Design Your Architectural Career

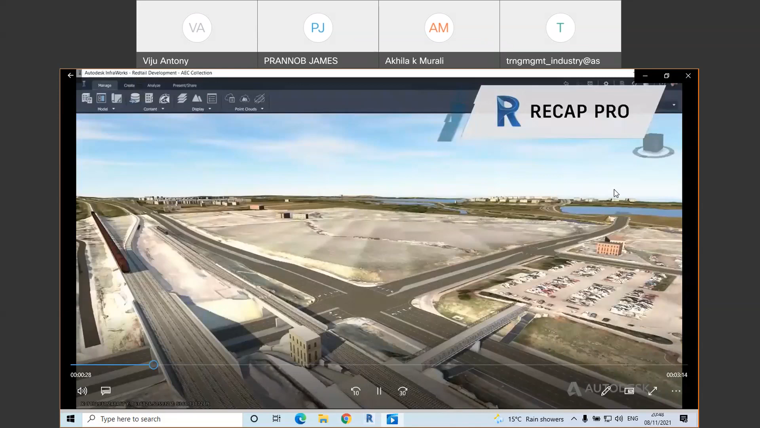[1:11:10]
Point cloud data from recap and GIS content, such as sewer and flood information, are added to